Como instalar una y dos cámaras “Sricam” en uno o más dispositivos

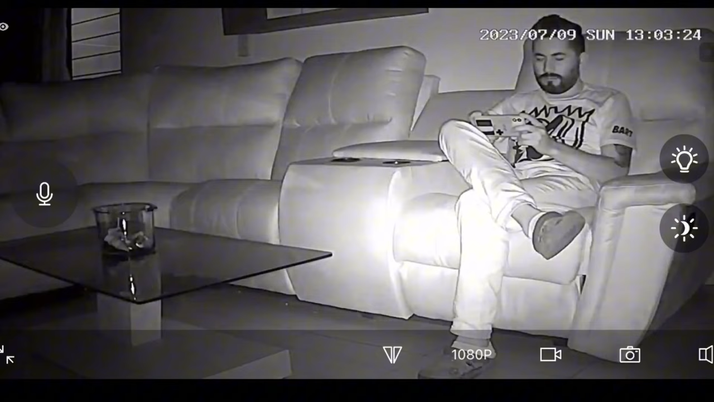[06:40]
En esta parte vas a encontrar la opción de poder manejar las luces de la cámara para cuando ésta se encuentre en modo nocturno.